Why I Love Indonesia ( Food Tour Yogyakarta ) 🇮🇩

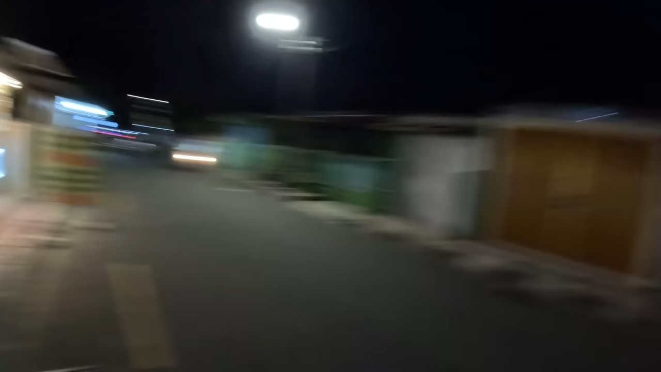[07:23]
Okay, guys, we're back on track. There's lots of people out on the streets.
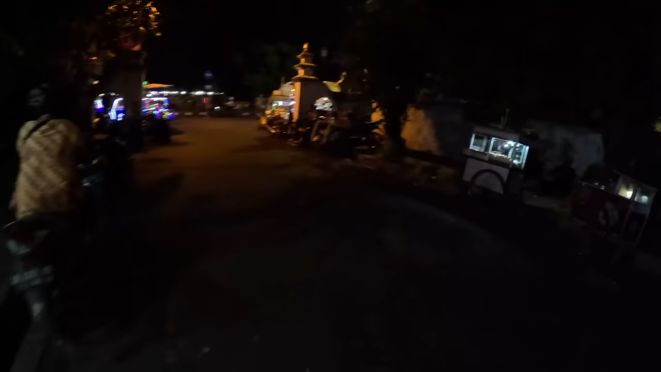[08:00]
Some of these tuk-tuk things over here, people can sit in front of the driver.